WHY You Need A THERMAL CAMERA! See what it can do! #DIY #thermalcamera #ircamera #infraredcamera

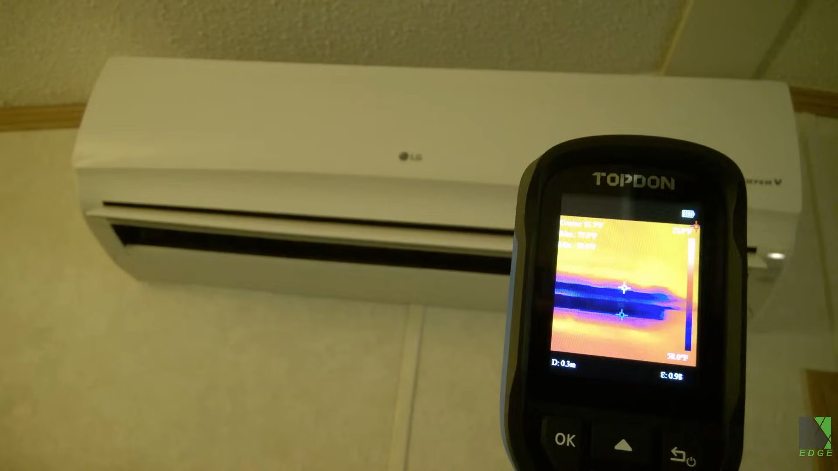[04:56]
You can see at a glance if there's cold air or hot air coming out, whether there's any leaks, and whether a suction or a liquid line is getting too hot or too cold.
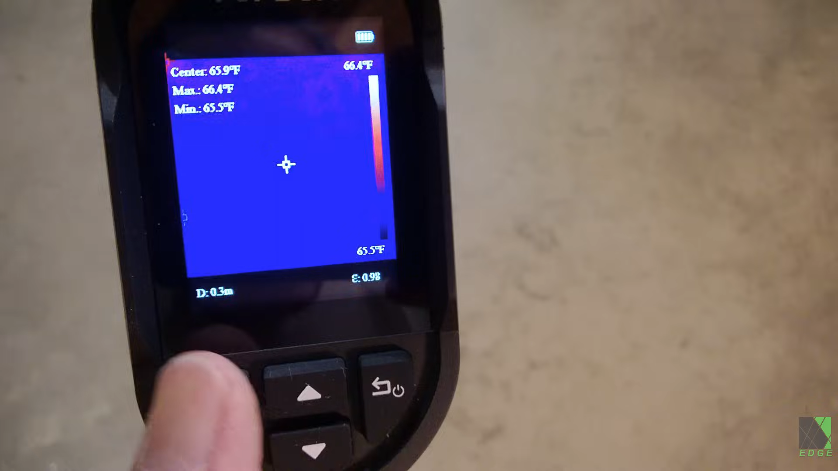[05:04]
On screen: max 66.4°F, min 65.5°F, scale top 66.4°F, scale bottom 65.5°F
In my opinion this camera does everything it needs to do especially considering the cost.